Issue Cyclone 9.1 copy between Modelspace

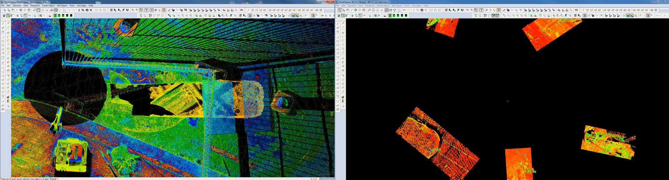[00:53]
So I'm going to open this one which is here and I'm going to fence the area that I want to copy. So I copy everything from inside the fence so selection first copy and I'm going in the next one and past everything. So we see that he copied part of the job part of the scanning data but there is a significant amazing information.
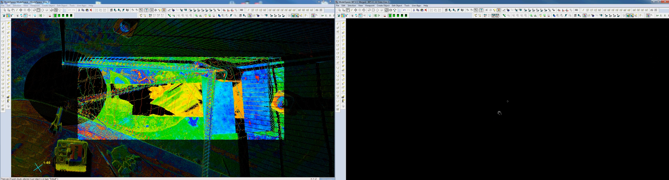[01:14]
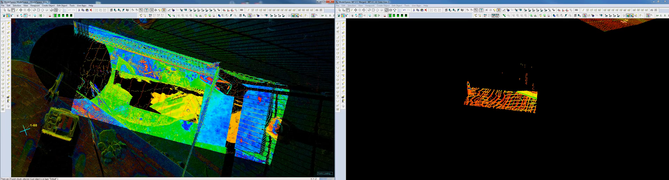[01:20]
So if I go here you see there is a fence they should be as
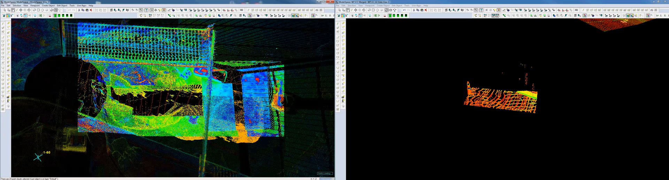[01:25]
well a hole in the ground and other things while here there is just a cone which is here and part of the floor. We check which kind of point cloud they do not import and is pretty random.
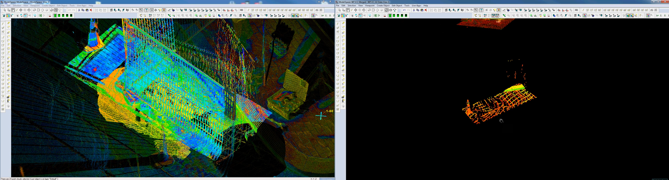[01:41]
So if you have any solution or are
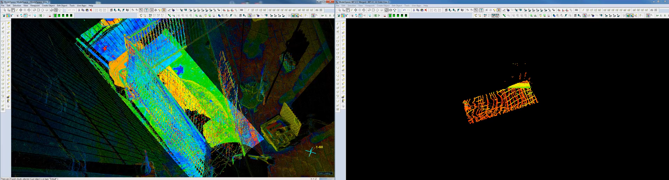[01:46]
able to replicate this issue we will be quite interested.
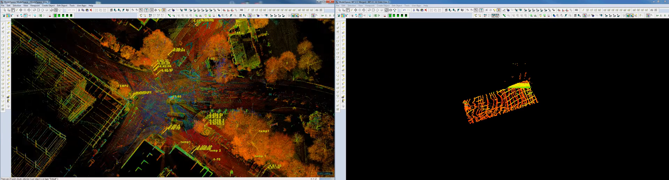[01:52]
That's approximately the size of an open cloud.
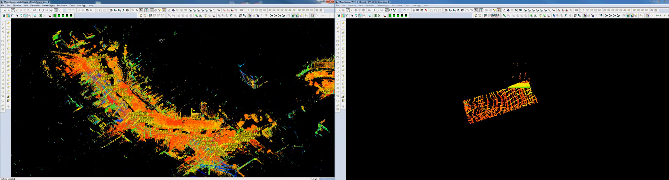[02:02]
And can I write a bit the number of stations to have an ID and give that the list.
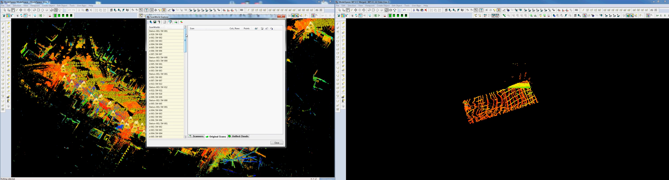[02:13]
And so we imported in the same job some P30 data but as well some FLS data. We were thinking it was only FLS data but
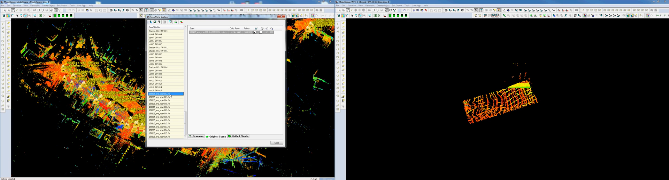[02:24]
now if anyway there is P30 and FLS data as well not imported. Thanks.